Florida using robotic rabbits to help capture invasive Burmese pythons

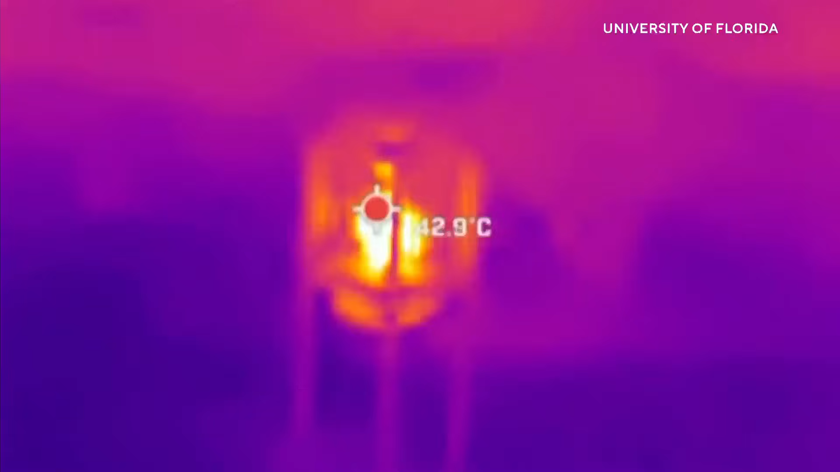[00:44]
and complete with cameras, heat signatures, and actual marsh rabbit scent.
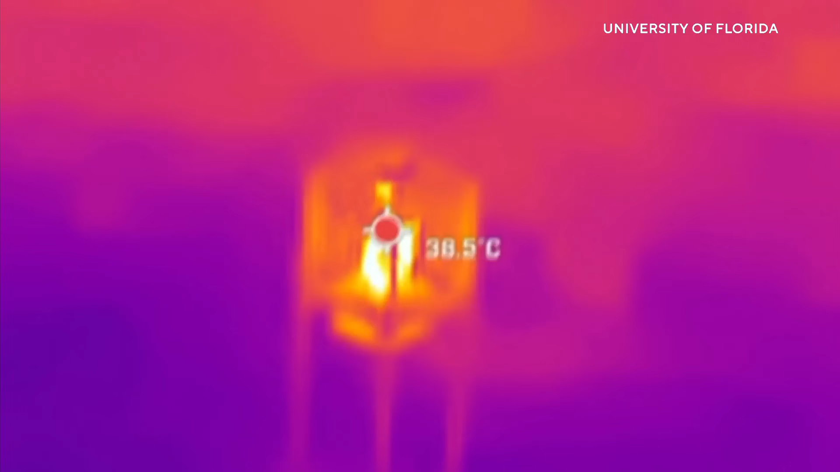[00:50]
They attract the pythons, allowing wildlife officers to swoop in and catch them.